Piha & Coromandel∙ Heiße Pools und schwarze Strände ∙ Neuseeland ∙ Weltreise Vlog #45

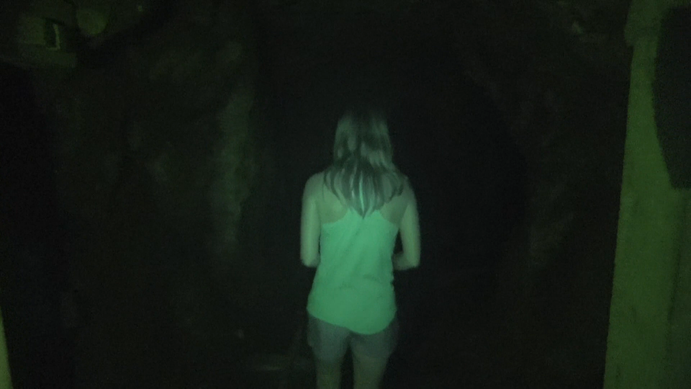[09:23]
So, jetzt mussten wir die Handytaschenlampe einschalten, weil es ist hier stockfinster geworden in diesem Tunnel. Ich muss jetzt hier auch mal den Nachtmodus aktivieren.